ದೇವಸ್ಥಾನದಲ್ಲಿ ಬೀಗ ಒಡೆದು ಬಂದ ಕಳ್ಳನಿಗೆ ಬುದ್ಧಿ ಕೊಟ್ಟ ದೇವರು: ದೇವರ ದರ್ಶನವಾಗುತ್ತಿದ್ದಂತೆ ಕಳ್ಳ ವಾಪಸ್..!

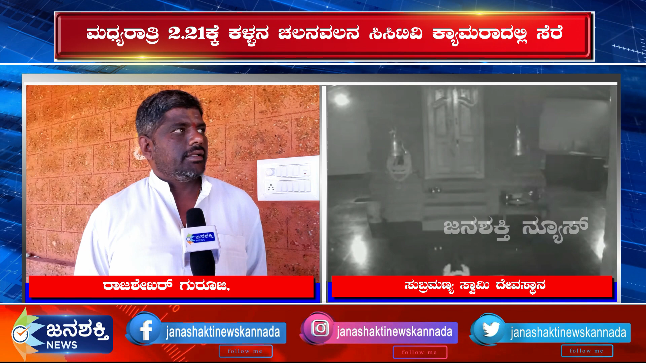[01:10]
ನಿನ್ನೆ ರಾತ್ರಿ 2:16 ಕ್ಯಾಮ್ರಾದಲ್ಲಿ ಸಿ ಸಿ ಕ್ಯಾಮ್ರಾ ಏನಿದೆ ಅದರಲ್ಲಿ ರೆಕಾರ್ಡ್ ಆಗಿದೆ. ಒಂದು ನಿಮಿಷ ಕ್ಯಾಮ್ರಾಗಳು ನೋಡಿಬಿಟ್ಟು ಮತ್ತೆ ಹಿಂದೆ ನಮ್ಮವರು 3 ಜನ ಪುರೋಹಿತರು ಪಟ್ರು ಎಲ್ಲ ಇದ್ದಾರೆ,